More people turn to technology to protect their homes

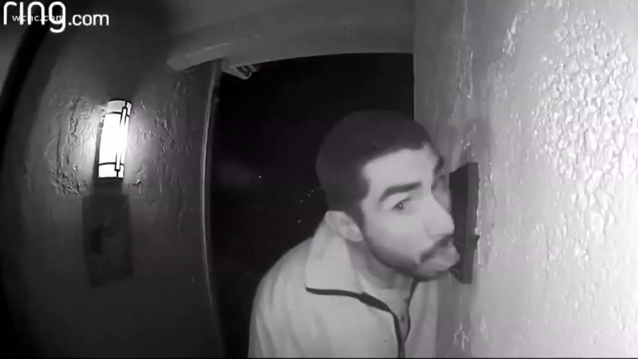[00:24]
There was this guy caught licking a doorbell.
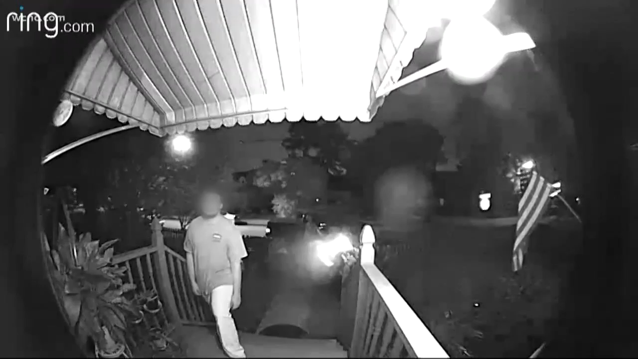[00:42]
The ring camera clicks on any time there's motion at the front door or the doorbell rings.